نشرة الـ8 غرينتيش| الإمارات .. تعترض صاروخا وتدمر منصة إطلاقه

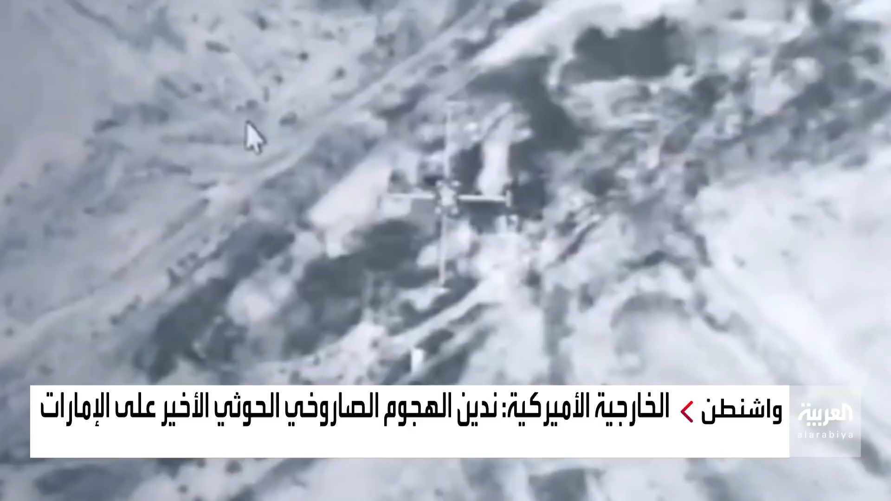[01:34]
منصة لإطلاق الصواريخ الباليستية في محافظة الجوف اليمنية، وذلك بعيد إطلاق ميليشيات الحوثي صاروخا باليستيا باتجاه دولة الإمارات في عملية أدانها المتحدث باسم الخارجية الأمريكية نيت برايس، الذي اتهم أيضا الميليشيات بالإمعان في تهديد المدنيين.
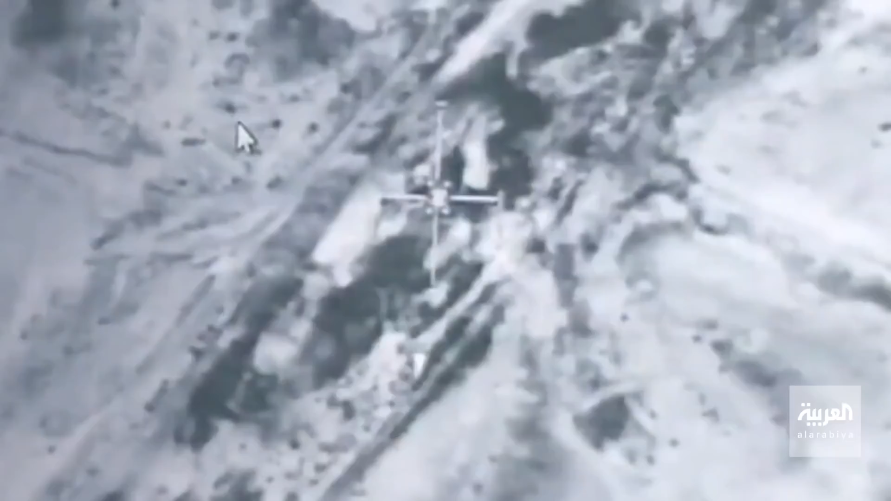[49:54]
تدمير منصة إطلاق صواريخ باليستية حوثية في الجوف باليمن بعد اعتراض صاروخ باليستي أطلق تجاه الإمارات.